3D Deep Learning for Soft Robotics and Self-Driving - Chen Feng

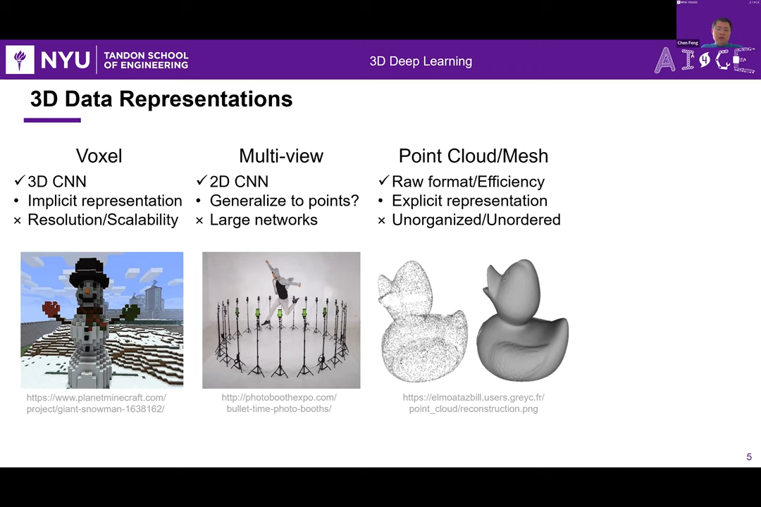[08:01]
They are a lot of times the raw format that you get from the field. And yet how to process this have certain challenges that needs to be, we need to take care of that from the design of the network architectures. Last but not least, primitives is also very commonly used in computer graphics, robotics, because of their simplicity and their compactness in terms of the representation. But how to process that in deep networks is also an open-ended question.
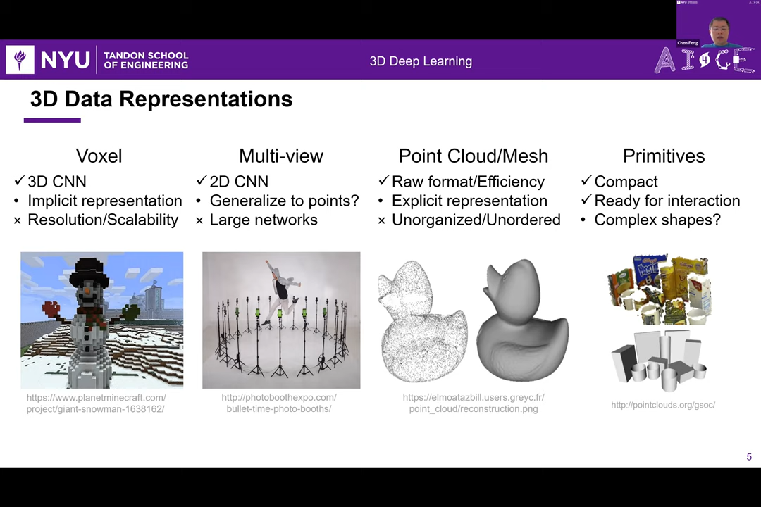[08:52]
at the object scale and also at the street scene scale, one from the soft robotics application domain and another from the self-driving domain. All right, so the first is the soft robotics.
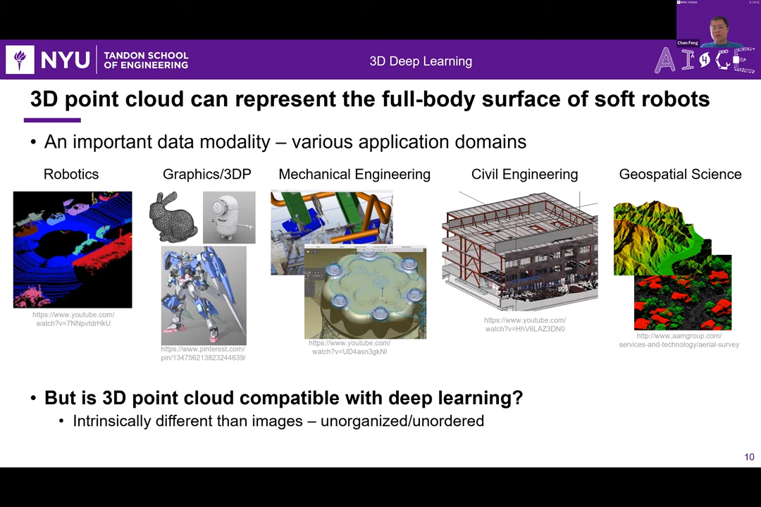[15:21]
You can easily get a full body surface of a soft body. However, the challenge and the question is 3D point cloud compatible with existing deep learning architectures? Because point clouds are intrinsically different than images. If you think about it, is it basically a 3 by n,
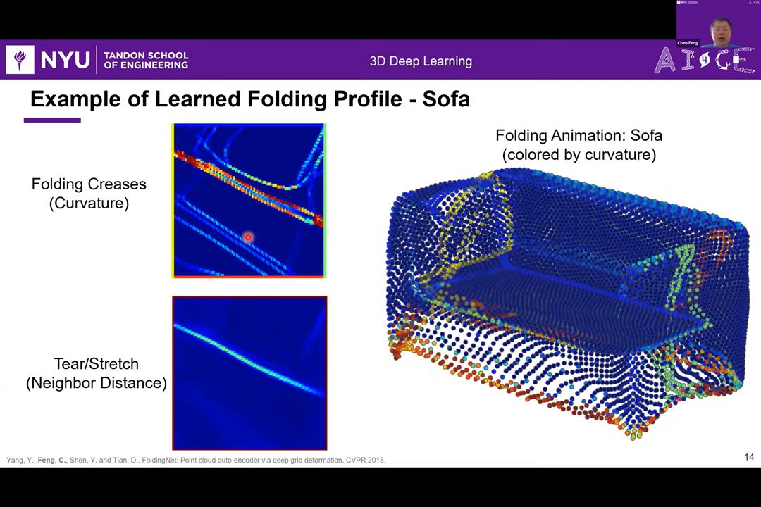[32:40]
you can see this kind of like folding creases. Basically, you can compute the curvatures on that manifold. And you can also compute the neighborhood distance in 3D, and then show them as a 2D image on that piece of paper. And this basically corresponds to the folding creases or the tearing or stretching lines. So theoretically, I can print this on a piece of paper and cut the paper and then fold it to get such a sofa shape, right? And what's beautiful about this is it's totally learned in an unsupervised way. I'm not good at like paper folding,
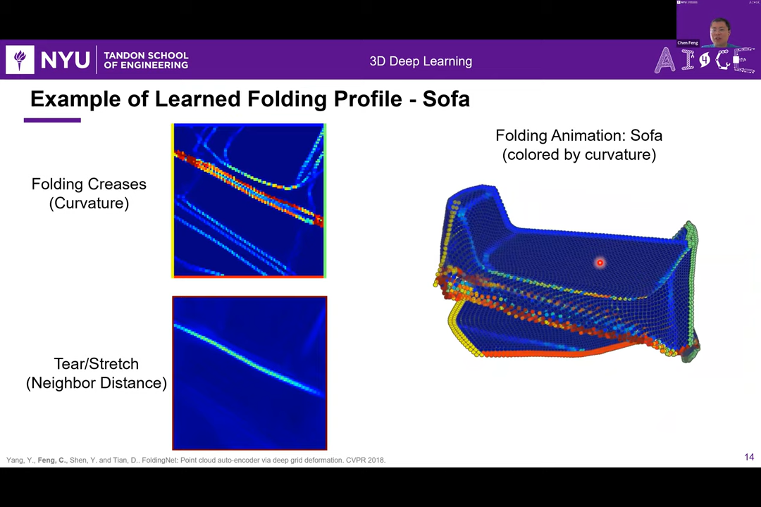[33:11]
but this network learns how to reconstruct this shape automatically.
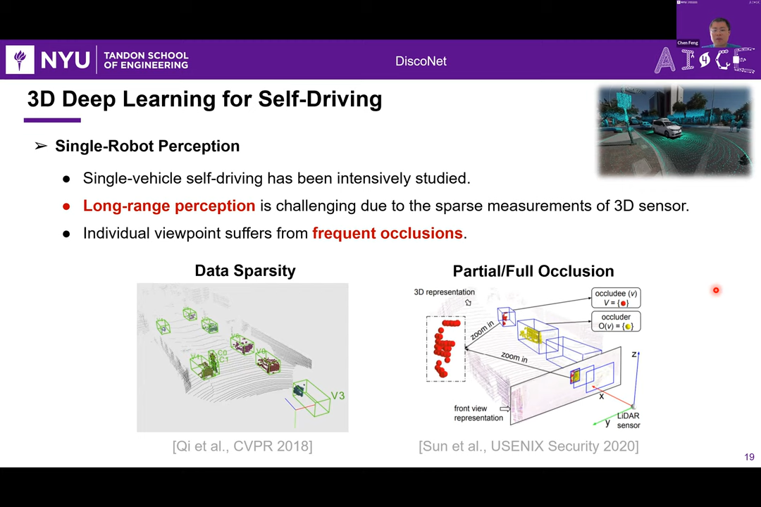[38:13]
When the objects are occluded, it's becoming difficult for you to make any perception decisions. So obvious, like very naturally, people are thinking, can we combine multiple
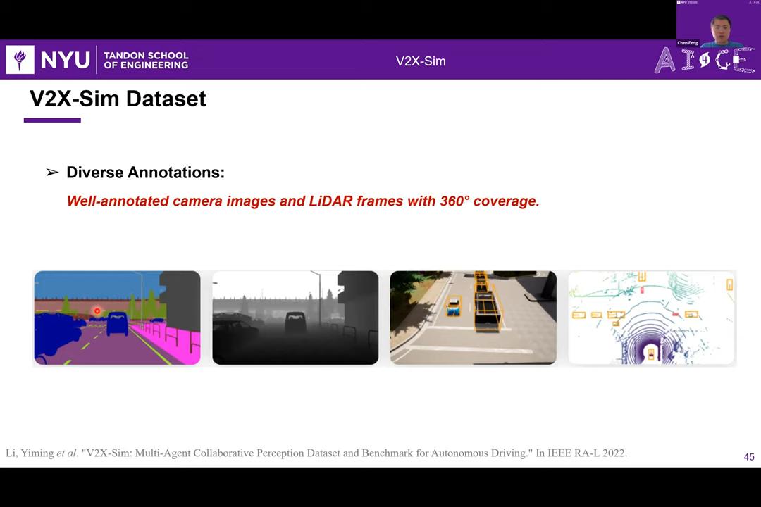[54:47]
And these are some visualization. Different color represents different agent.